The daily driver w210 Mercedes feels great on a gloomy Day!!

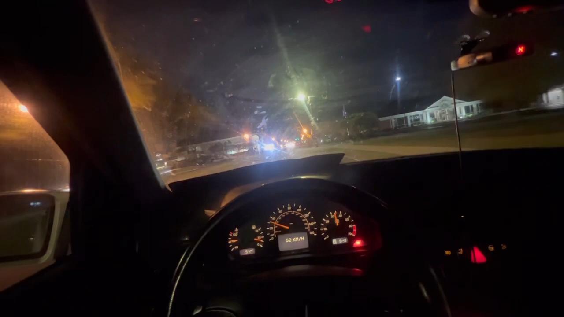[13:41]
That's going to be so, like, so freaking hard. I just can't wait, man. I hope y'all enjoyed this video. I'm going to give y'all, like, some small extra pools down the road.
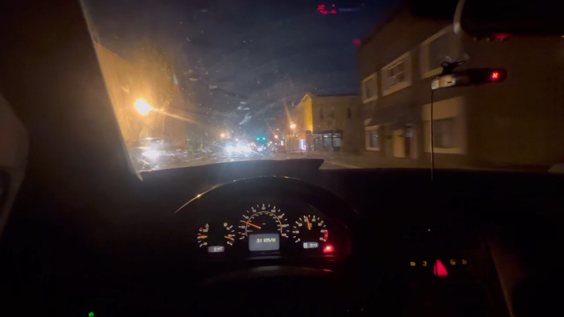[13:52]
I'm going to wait till I get out of this town. And I see y'all, man. It's beautiful, man. Beautiful, beautiful, beautiful.
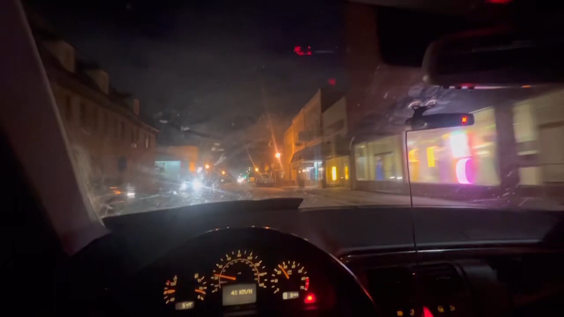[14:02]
Windshield all dirty and stuff so it don't do justice, you know?
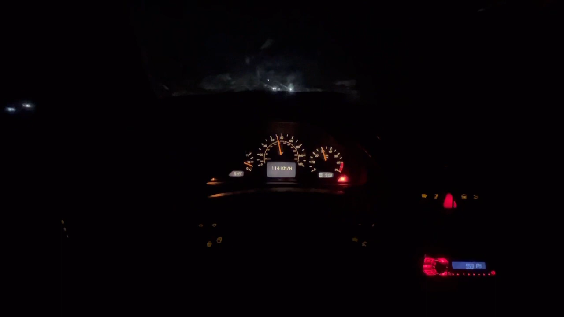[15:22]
I'll probably go down the road, see how high he go. I'll see if I get 140 today. Nothing too crazy. All right, guys. The coast is clear. We got it straightaway. We don't got no lads or anything, so let's punch on him.